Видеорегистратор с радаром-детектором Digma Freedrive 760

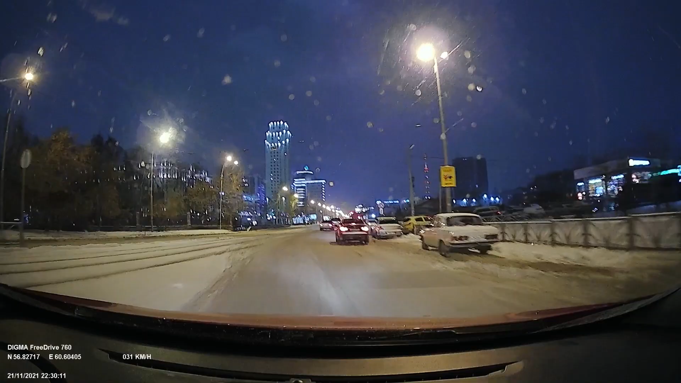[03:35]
Также это работает и на стационарные радары по GPS-точкам, которые периодически нужно будет обновлять, используя базу данных,